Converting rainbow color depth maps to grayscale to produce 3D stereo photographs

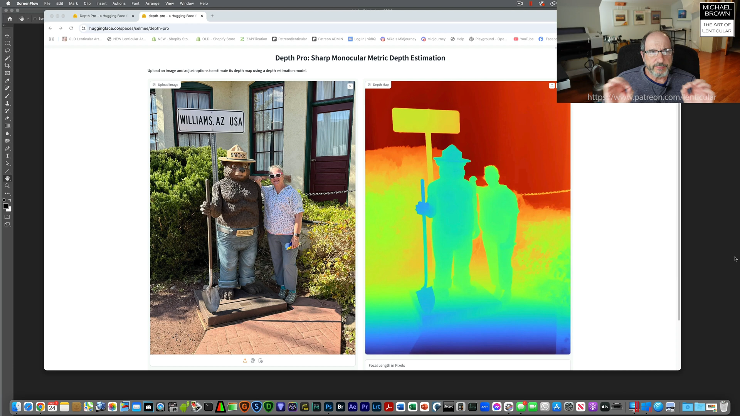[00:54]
So it's just a different way of visualizing the depth. Now, you can't just take this color image and convert it to grayscale and have a depth map, and that's a problem. If you want to use these, I found a special technique to convert them to grayscale. So let me close this.
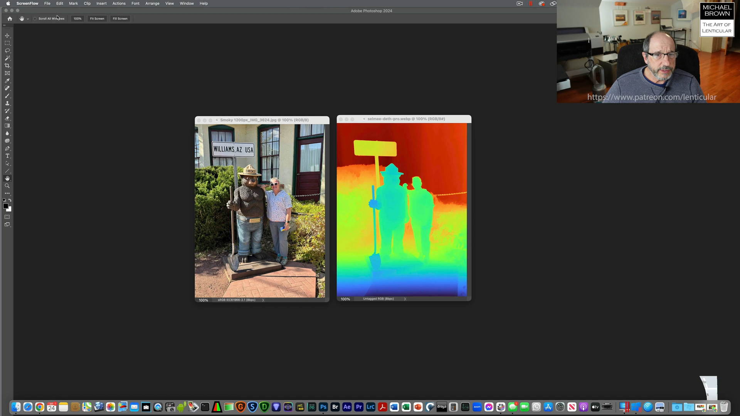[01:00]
All right, so here was my source image. This was the depth map that was created. Photoshop actually has an optional filter plugin, HSB HSL.
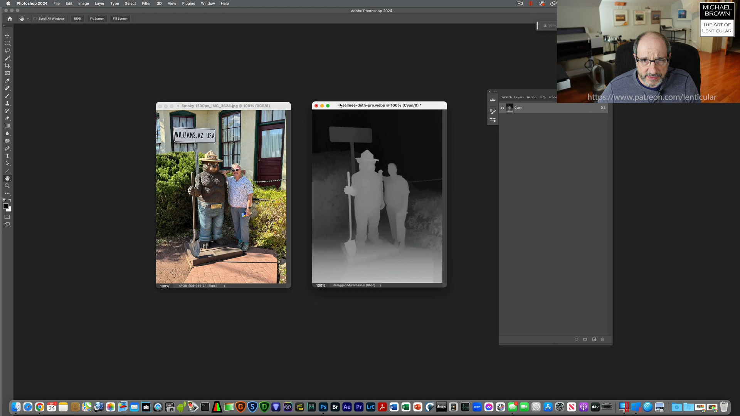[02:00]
Now, I have noticed sometimes when I make these depth maps, there are tiny little errors. There are these white pixels. I'll just zoom in on that.
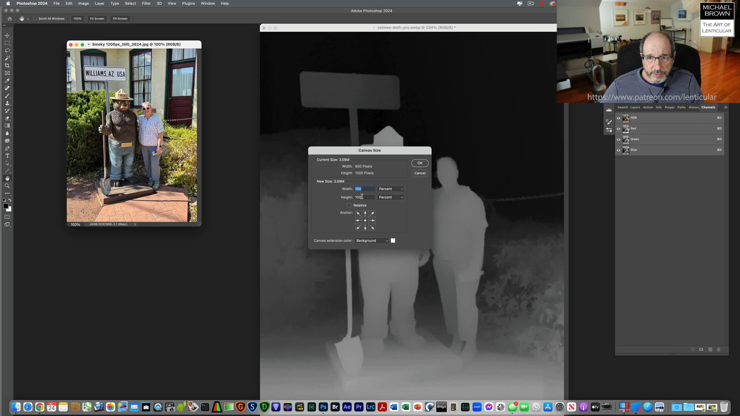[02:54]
So if I take our original here and go to Canvas, we'll double up the width of that canvas to 200%. And I'm going to take this grayscale depth map. I'm just going to pop it over in here, and we'll slide it over to the right, like so. And I'll flatten that. And now we're going to save this off.
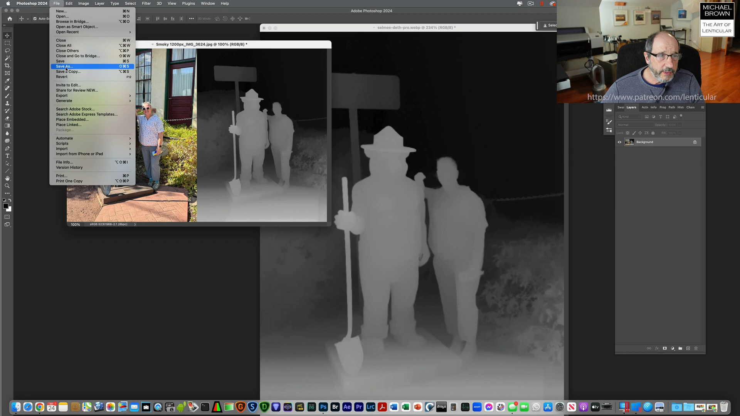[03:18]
We'll put it on the desktop so I can find it easily. And we'll call that 4 SPM.
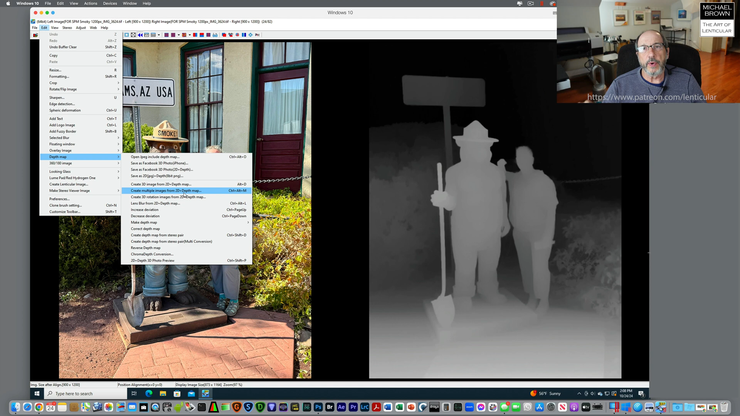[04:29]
Now you'll notice this is one I'm going to use, but the one underneath it is create multiple images from 2D and Depth Map. So if you want to create a series of frames for lenticular, you could use that option there. But for our purpose right now, I'm going to make the 2D image. I have to select this box white in front because the white or light tones are the forward elements. I'll hit OK. Now we'll put this in anaglyph mode.